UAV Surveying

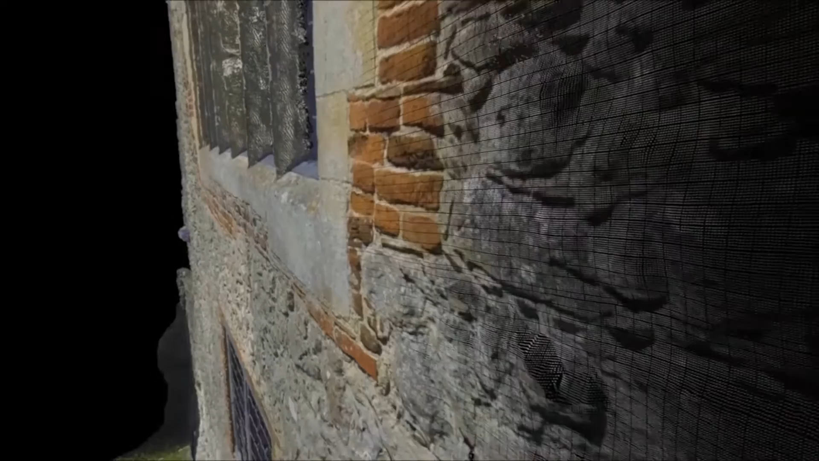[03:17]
If there is any damage, you can then refly it and actually monitor the degradation of a building very, very easily.